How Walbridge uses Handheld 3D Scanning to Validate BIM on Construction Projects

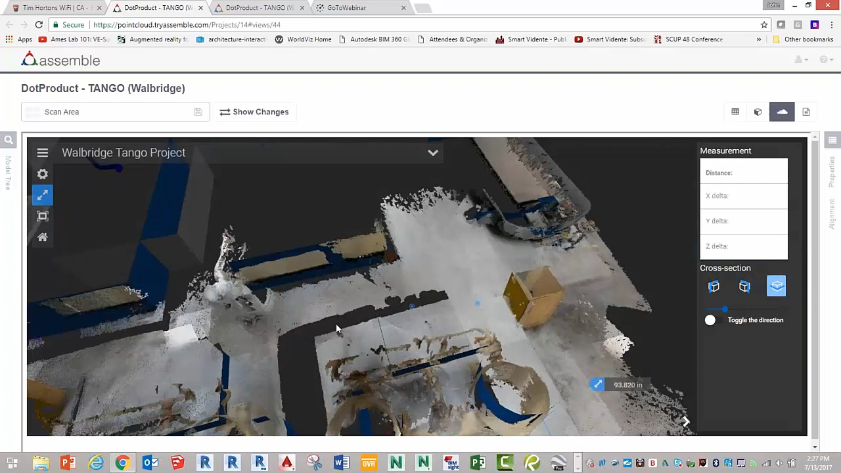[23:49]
And if there's a pinch point, let's say, between installing or if there's only 2 inches clearance on both sides when you're bringing something in, this is a tool that makes that very, very useful.
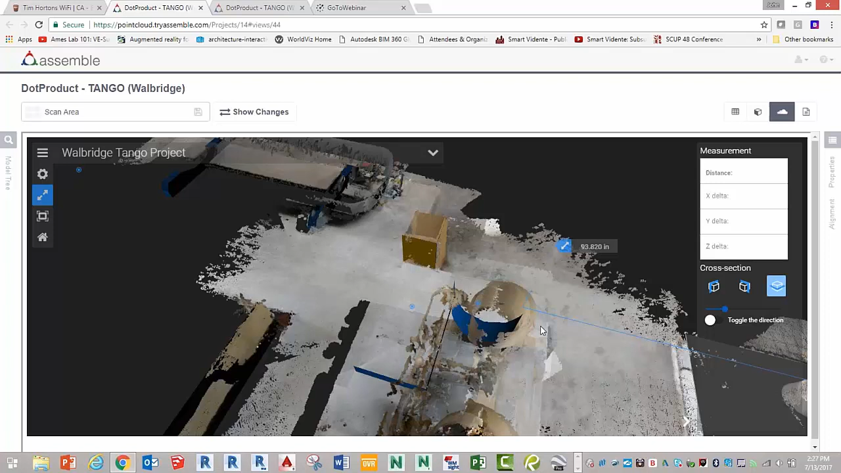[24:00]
Kind of see what's going to happen before it happens. Okay, so why don't I recap? So we've got a really cool section tool. We've got the mixture of some scan data with model data. So I've got point cloud data and model data mixed.
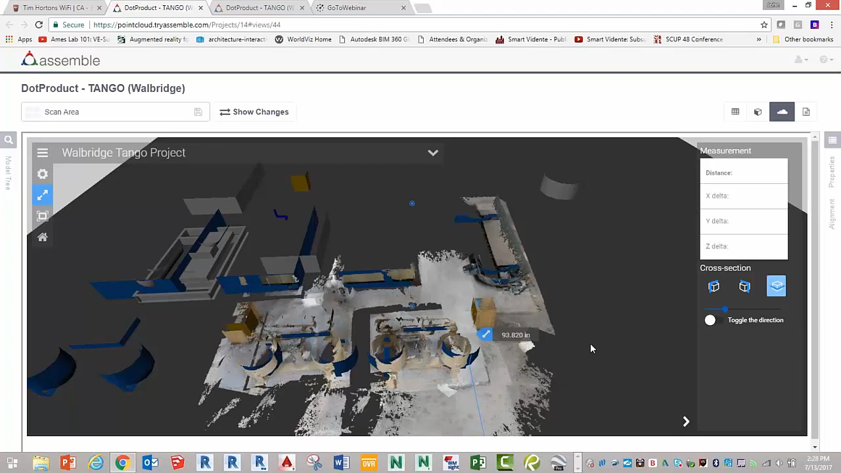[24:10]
I'm able to section. And then the last part of this is the
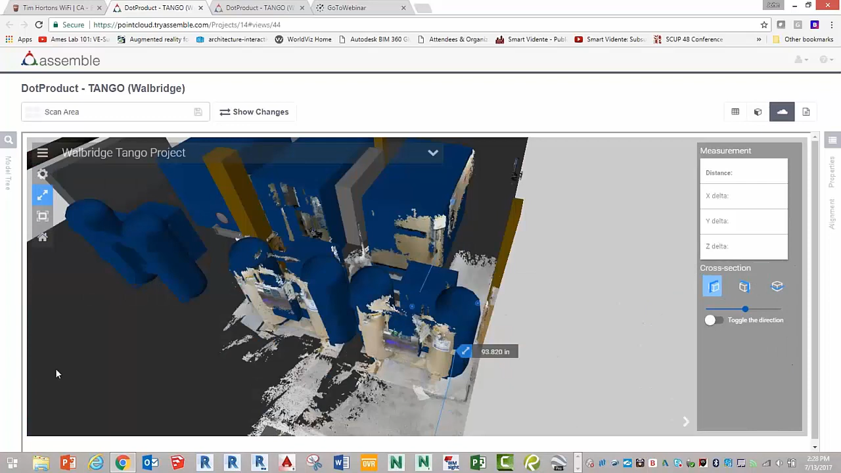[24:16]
ability to measure readily with my measure tools. So those are all the different features of what's going on here.
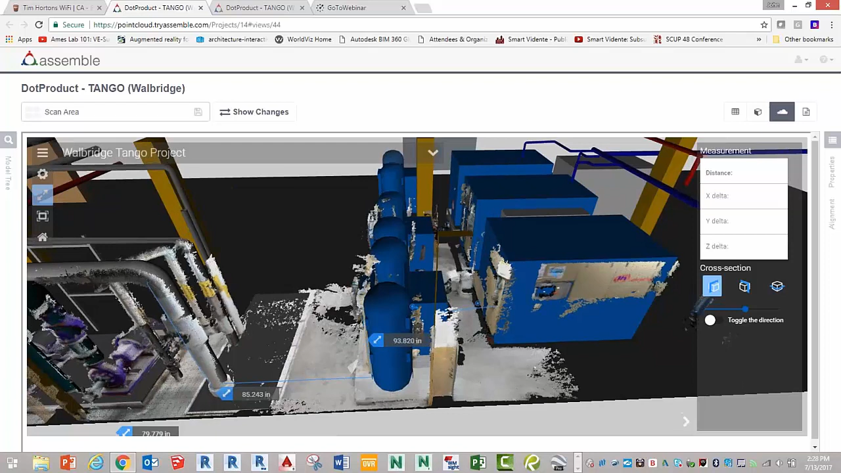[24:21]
And then if you just want to switch back to model view, that's rather easy to do too.